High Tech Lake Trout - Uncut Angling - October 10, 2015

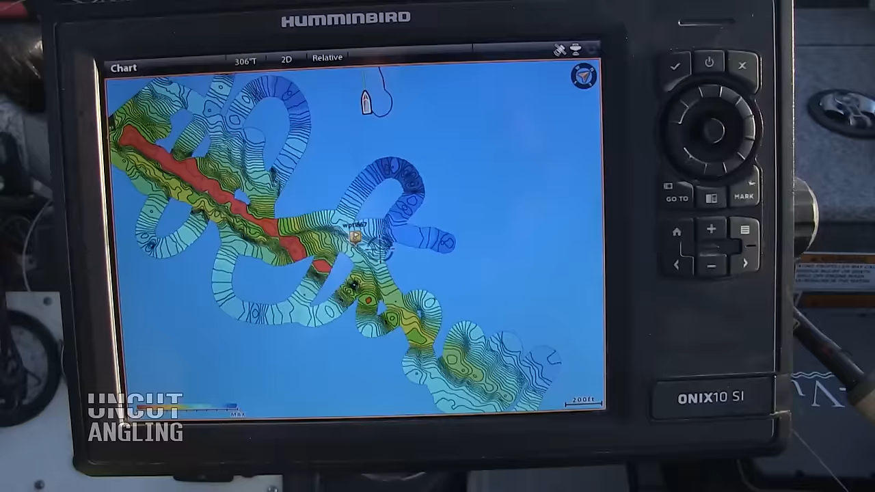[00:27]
So all the fish finder companies basically are competing for this technology right now of making your own maps, and the only brand that allows you to do it live while you're in the boat on your fish finder is Humminbird.
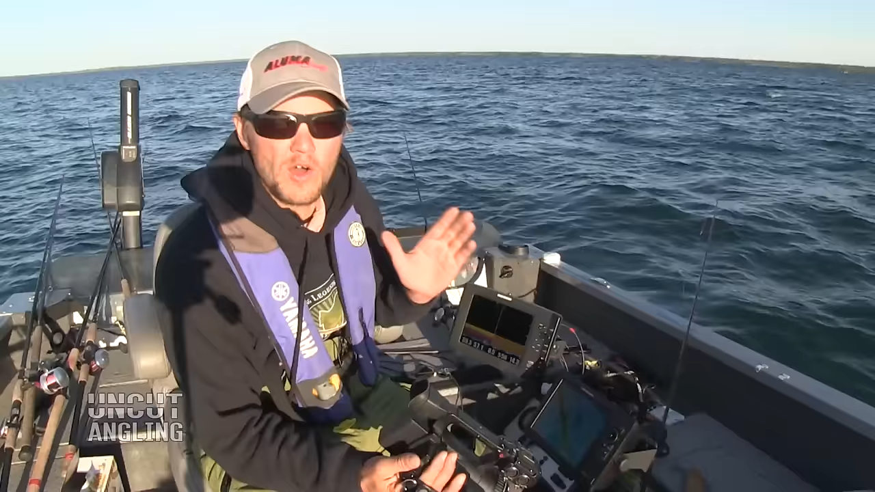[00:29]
So last night when I came out here, I made this map, and what's important to note is that I was just scouting this spot, deciding where to fish when I made this map.
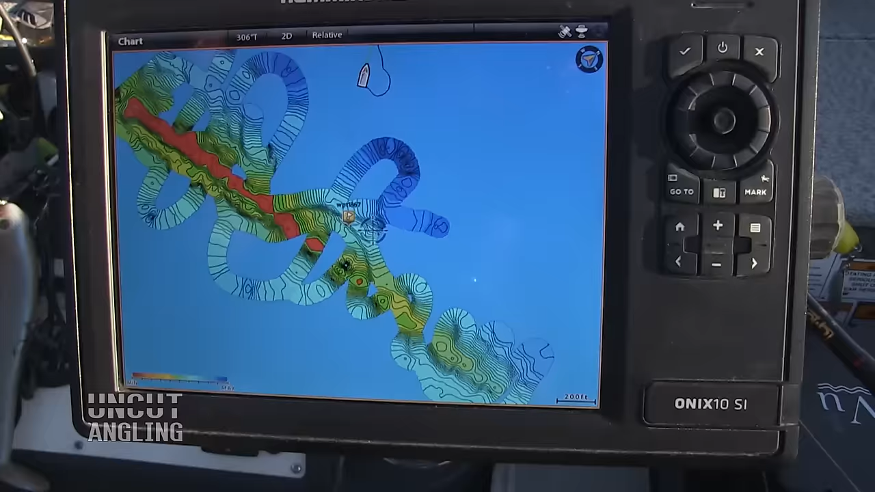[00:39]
I wasn't trying to make a map, it was making it automatically while I fished.
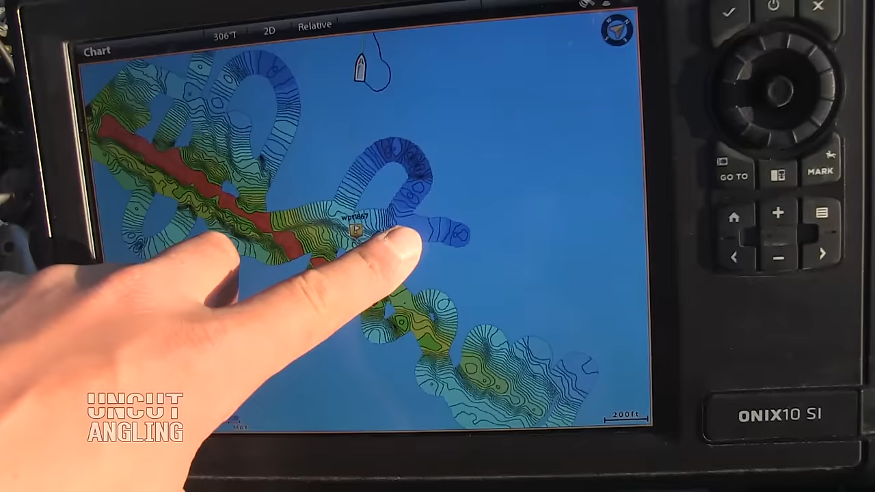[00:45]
You can see these are S turns as I'm driving the reef. And in the meantime, it made this very cool depth map.
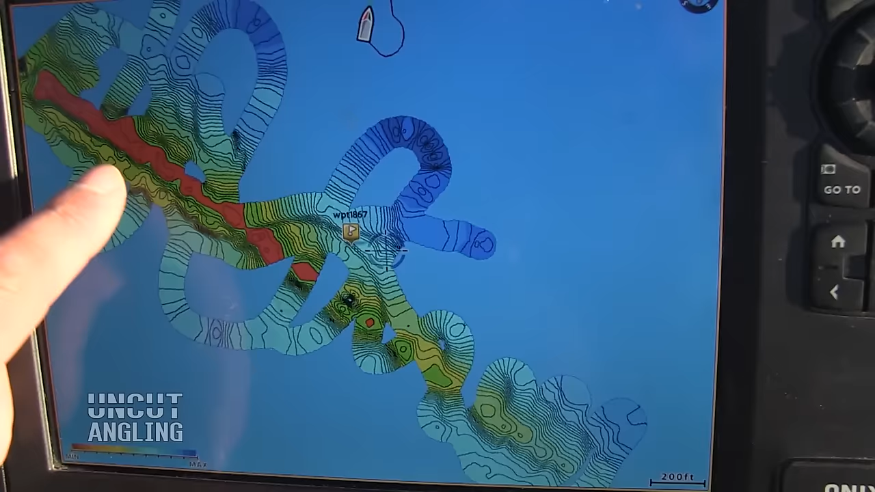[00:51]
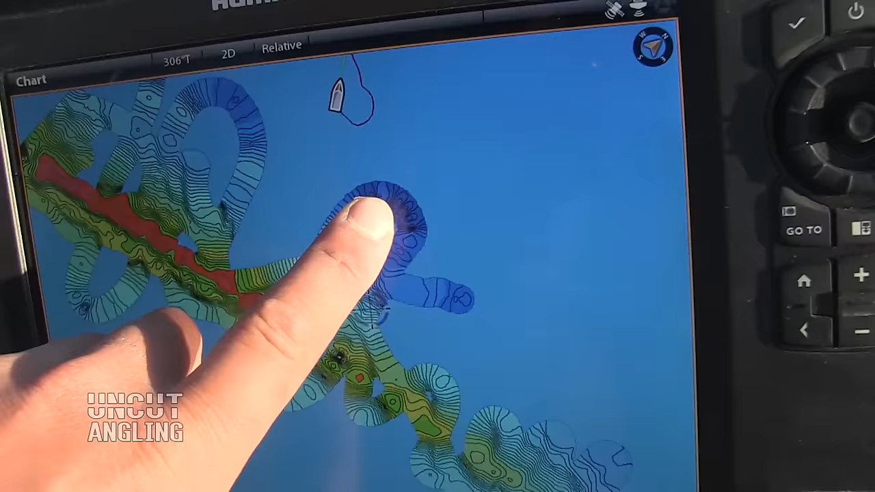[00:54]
You can see there's dark blue, that's very deep water. Red's the top of the reef here. Right now, what I'm gonna do is I'm actually gonna spend 30,
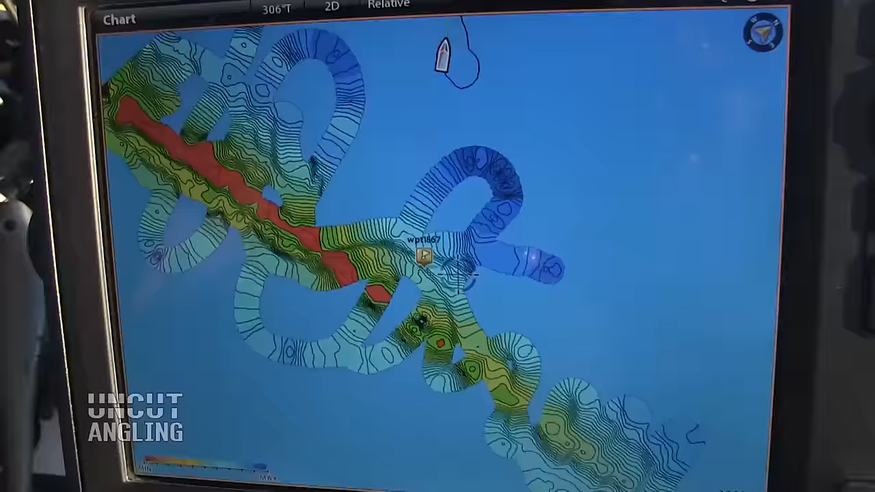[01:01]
maybe 40 minutes filling this whole screen in and making a very accurate depth map. Okay, that took longer than it needed to, but we have a perfect map in result.
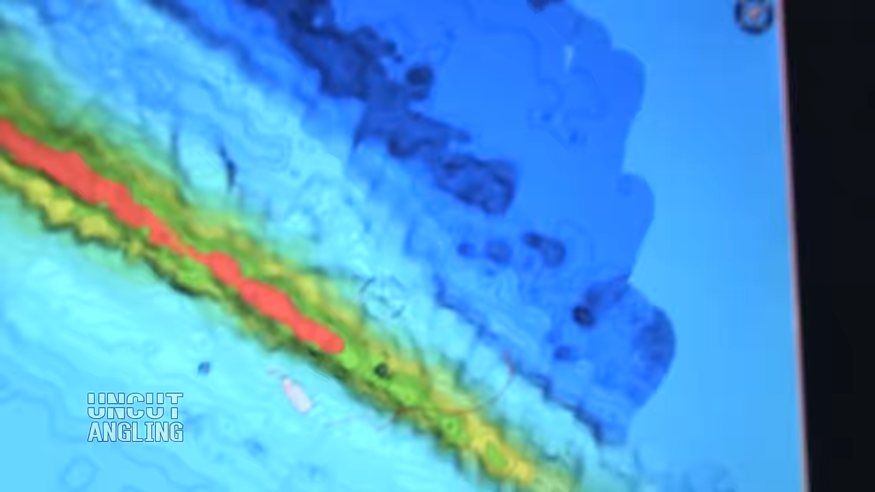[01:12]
I'm not into spending this much time to making a map, and that's why the live function of being able to make a map while you're fishing on the fly is way more functional for me. Anyways, I'm gonna set up now where I saw the most fish marked.